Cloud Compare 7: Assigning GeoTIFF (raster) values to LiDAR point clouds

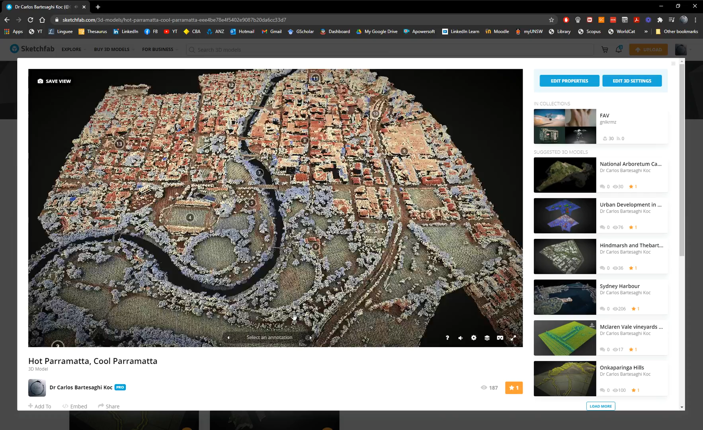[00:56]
Australia in which each temperature value,
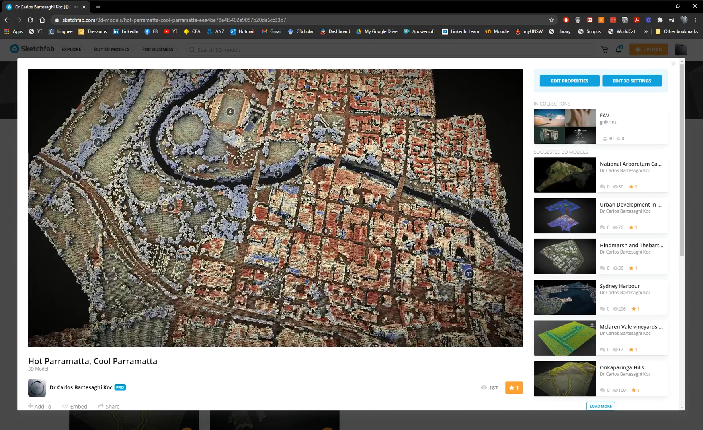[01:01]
land surface temperature has been assigned to each of these points. Where there are two methods. I already previously explained how to do this by assigning a RGB value from a geotiff or a raster image.
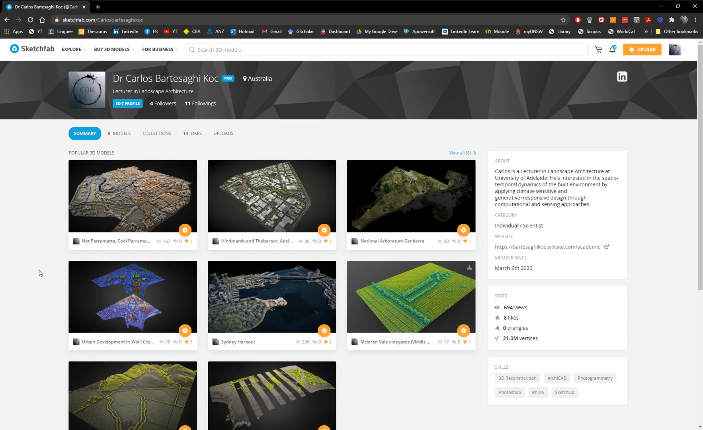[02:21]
Um, and you transfer the geotiff value, which has a geolocation into the point cloud. Okay.
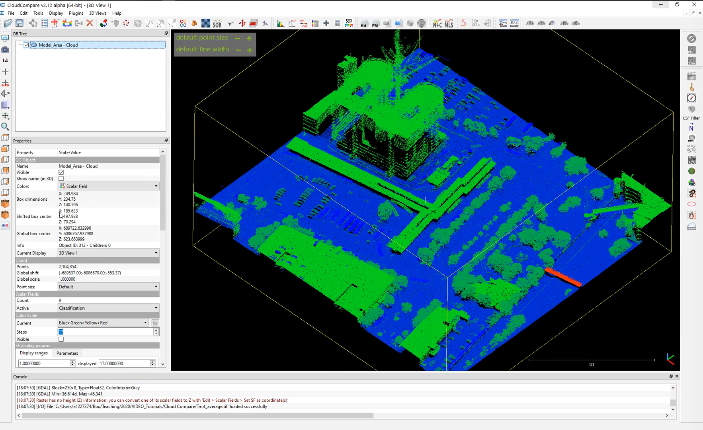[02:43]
How to do that? I already have a point cloud here open, um, as an example. Okay. Um, this point cloud is approximately two millions. And you can see two million points there. It's a beautiful point cloud. Um, what it's showing is the classification, uh, the scholar field is this classification.
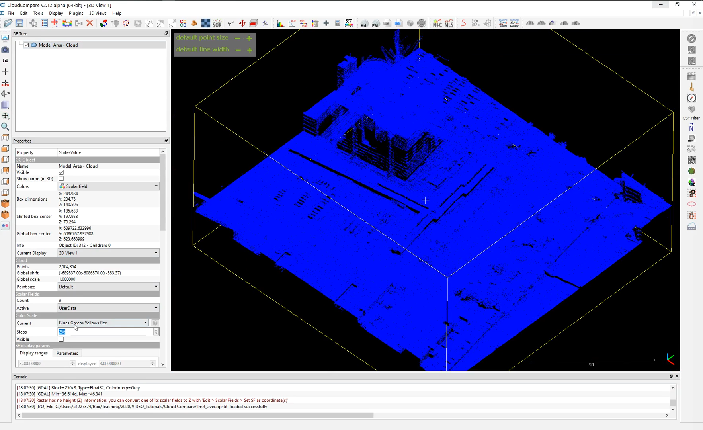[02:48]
It has other scholar fields like user data or number of returns or intensity. Um, but now we give it less classification. Okay. Or to make it easier, just go to intensity. Okay. So once we have this information here, okay, we need to do is open a geotiff. The geotiff should be the same, um, should have the same extent, extent and,
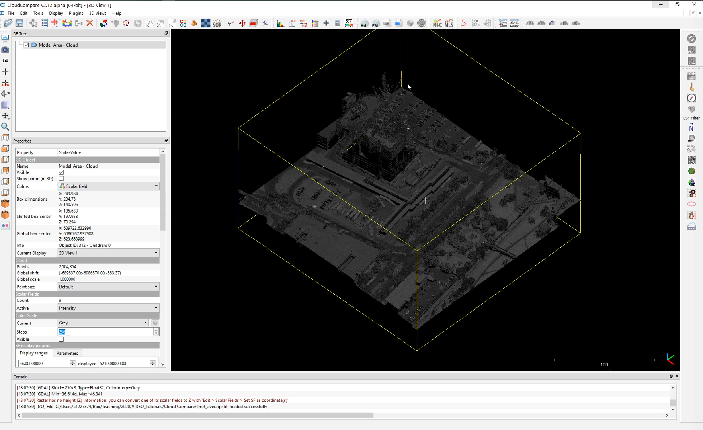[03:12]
uh, or size than the, the lighter point cloud. It's preferable. What we're going to do is we're going to open it. Open it. I have here my geotiff geotiff is the geotiff was, um, generated using QGIS.
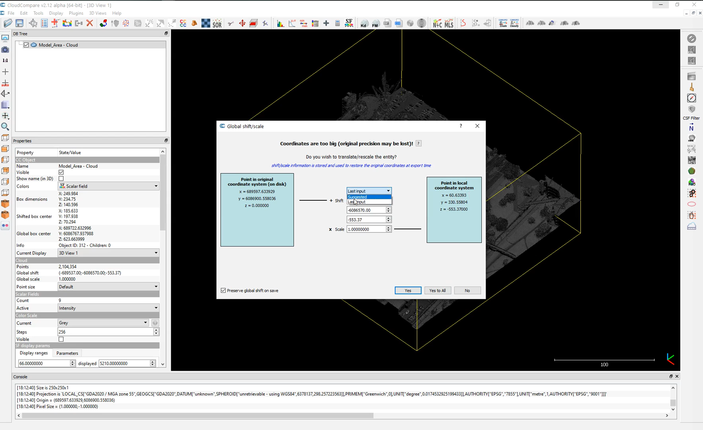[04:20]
Um, it is a translation into the real value into the one that is using software to compute the information. So what we have to do is use the last input. Otherwise it will, it will not match with one that we have.
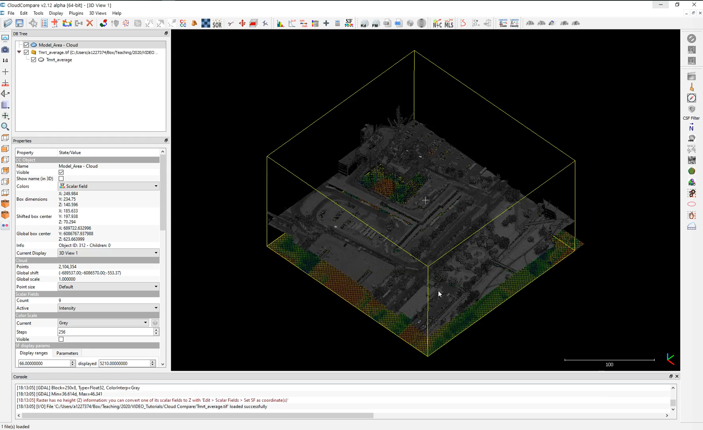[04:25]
So once we use the same input, as you can see, the geotiff is imported as a point cloud as well, to the side, to the canvas, and they properly match with the other one, with the point clouds. Now what happened is like, if we try to assign these values, what we're going to, uh, we're going to have is a lot of gaps in between.
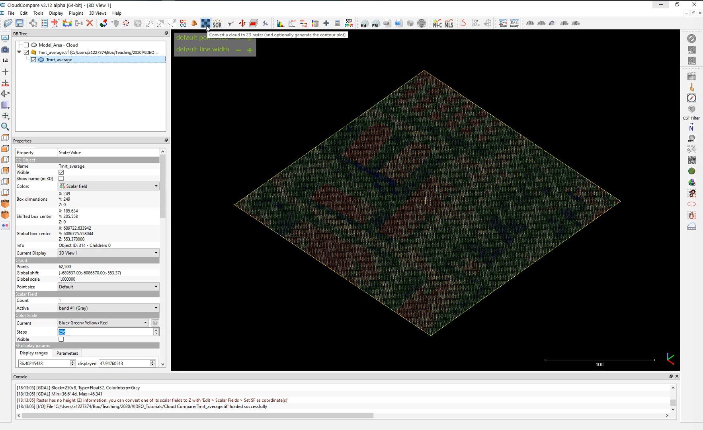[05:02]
sort of geotiff translated as a point cloud back to the geotiff format as a mesh. For that, we use this rasterize, um, uh, tool, which is convert, convert, it's converting this into a raster or a mesh.
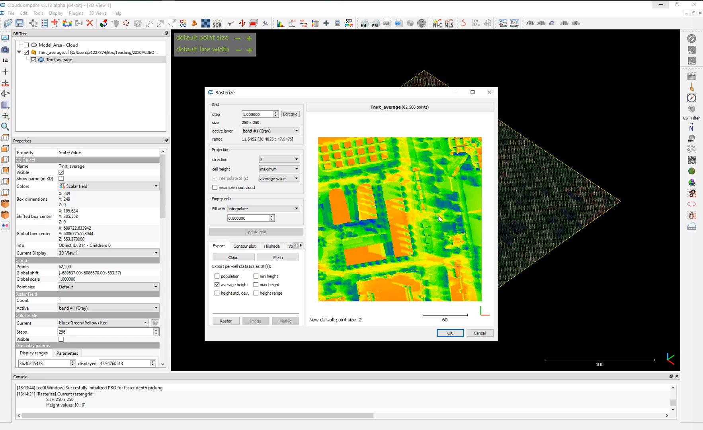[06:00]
Can be simulation from any other software. Can be from Rayman, can be from Envimet, but it should be geo-located. So you have to do the geo-referencing before in QGIS and RGIS. Okay. Instead of export, we're going to just create a mesh and automatically the mesh will be added here.
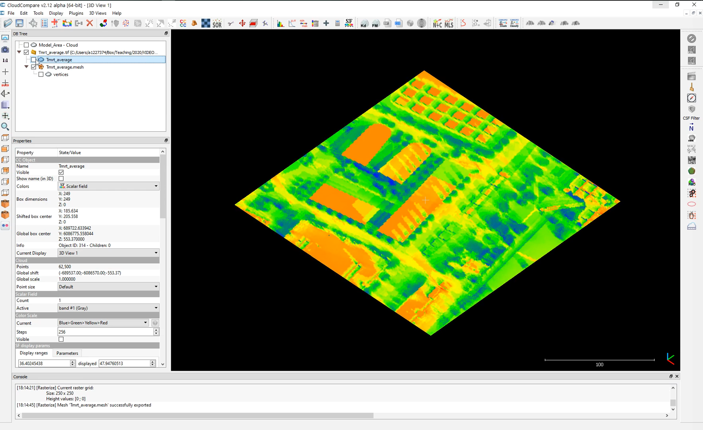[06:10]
We don't need to use this point cloud anymore. We have here a mesh with vertices. Okay.
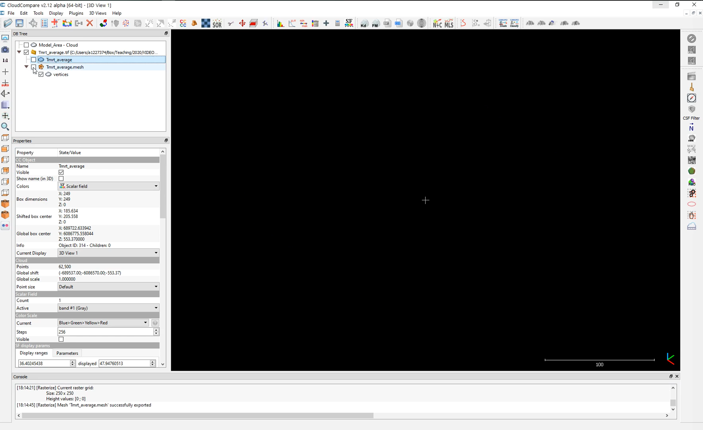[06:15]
These are the very, the mesh with vertices. This is what we're going to use. So we have our model, have our mesh. So what we do is we're going to use this tool called interpolate from another entity. You can use the other entity.
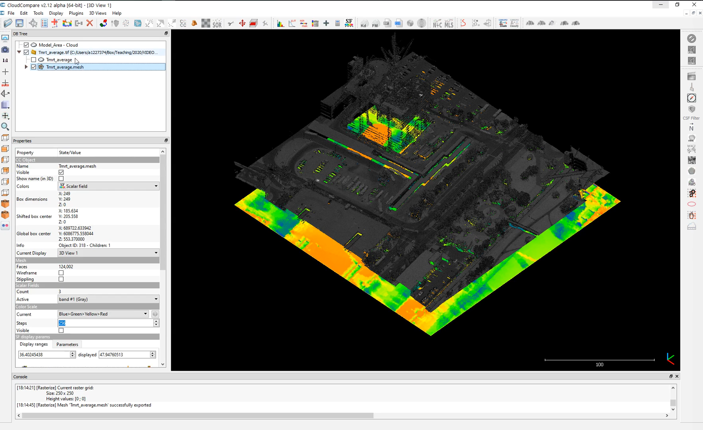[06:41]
So it can be a mesh or it can be a cloud and we will interpolate information. We will transfer information into your cloud as a new scholar field. So first we need to choose the source. In this case, our mesh. And then second, we choose the destination. Then we go to the tool in edit, scholar fields, interpolate from another entity. You can see it's highlighting two colors, the source in red on here, destination in yellow. We can swap if we want to change. If we made a mistake and the source was the other cloud, we just swapped.
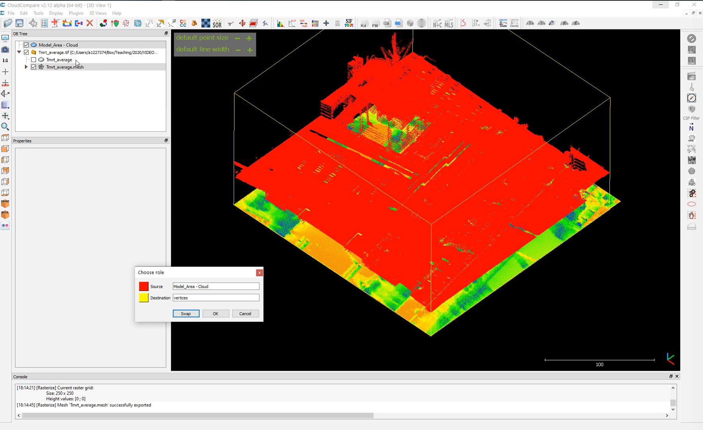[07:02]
In this case, we choose the verities as a source and the destination, our point cloud. We put okay. After that, we have here a bunch of information. We only want to transfer the values of the band number one. Okay. And there are different methods of extraction. Radius is a sphere. It creates a radius around each point and then computes the average, the median, or the normal distribution, which is represented by this sigma value around that point.